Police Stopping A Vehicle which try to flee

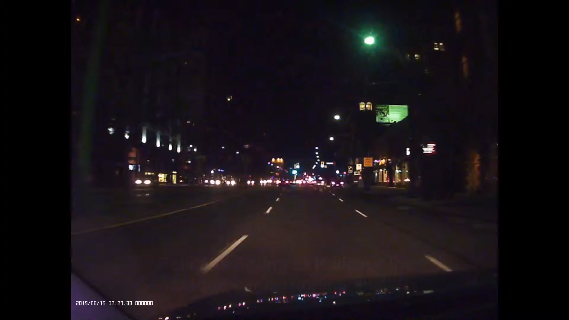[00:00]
Stop pulling somebody over. Stop pulling somebody over. Yeah. But that guy is not stopping. What the fuck? We got another chase going on here, don't we?
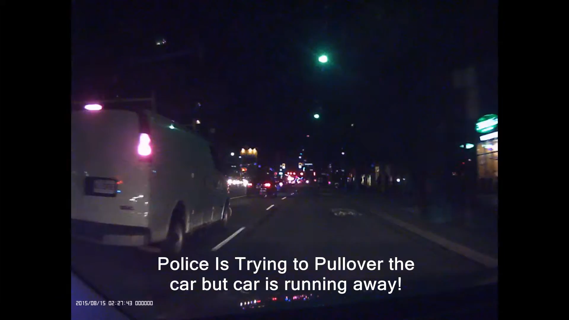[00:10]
Yeah, what the fuck? He's not stopping. Holy fuck. Did you see the guy? He's moving around. Let's box him in. There's Queen. You guys wanna... Yeah, you know what? We can get out here. Oh, he's going out there.